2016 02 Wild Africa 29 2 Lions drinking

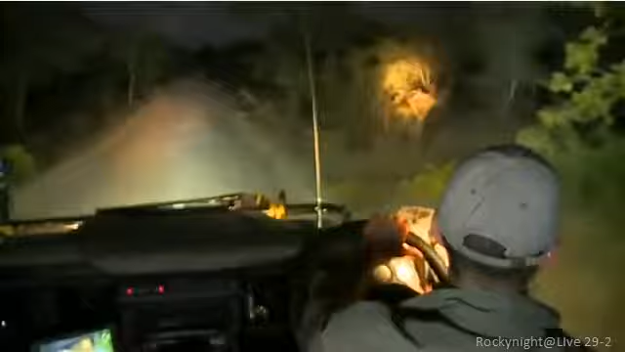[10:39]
Hello, everybody. We're just driving along the road at the moment. We have seen a marvellous sunset.